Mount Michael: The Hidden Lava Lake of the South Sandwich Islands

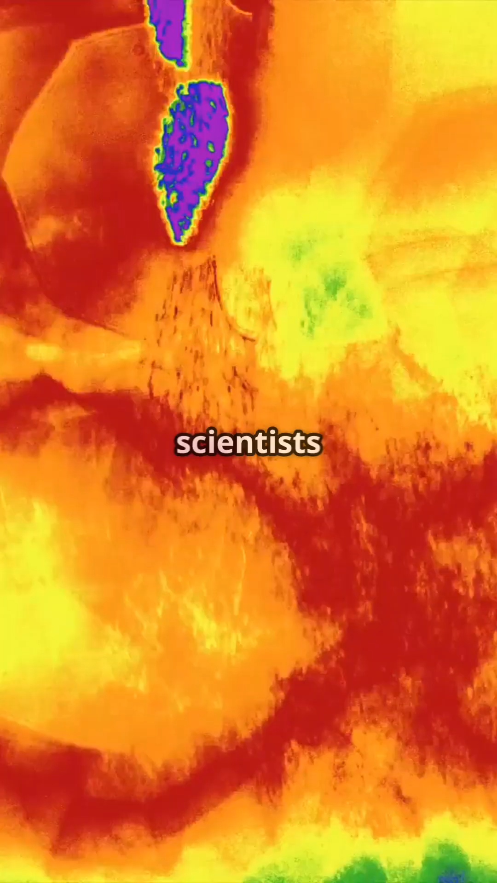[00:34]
In the 1990s, scientists noticed something strange, a hot spot at the summit, even in the dead of winter.